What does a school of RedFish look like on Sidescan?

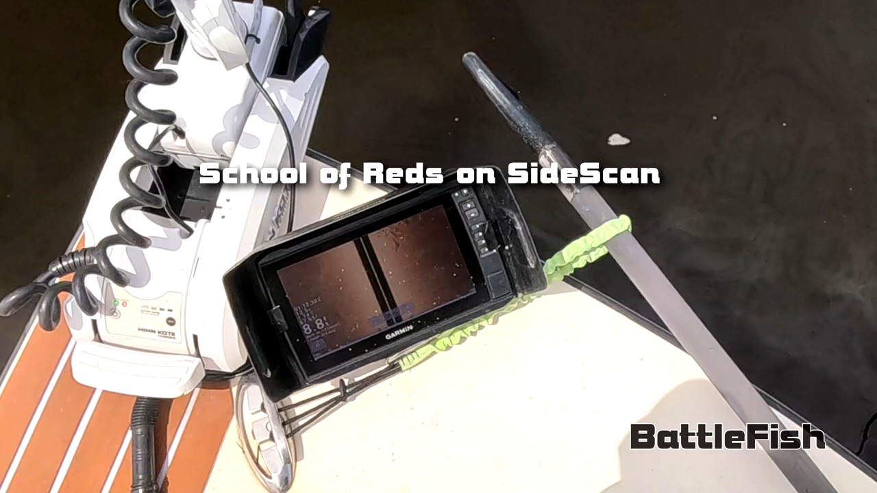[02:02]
which would be right immediately to my right since the transducer is right in front of me.